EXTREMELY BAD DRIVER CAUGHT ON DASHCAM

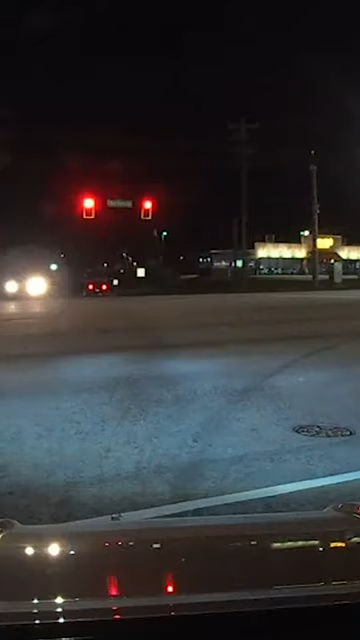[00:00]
Just as he was pulling away at a green light, another car ran their red light. Jeremie managed to slam on his brakes just in time.